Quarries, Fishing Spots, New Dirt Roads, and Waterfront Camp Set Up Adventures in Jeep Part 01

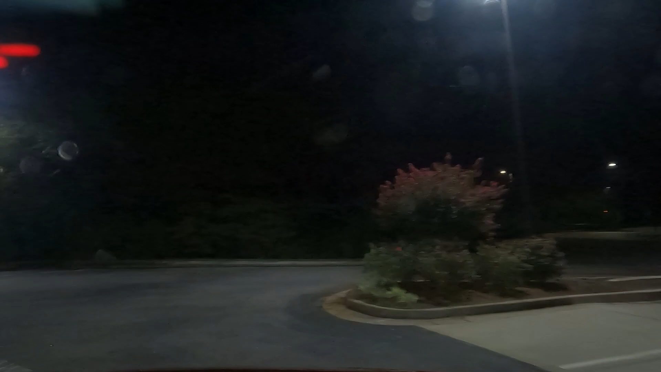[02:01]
It's pretty new. It's the middle of nowhere. Like, this place is in the middle of nowhere.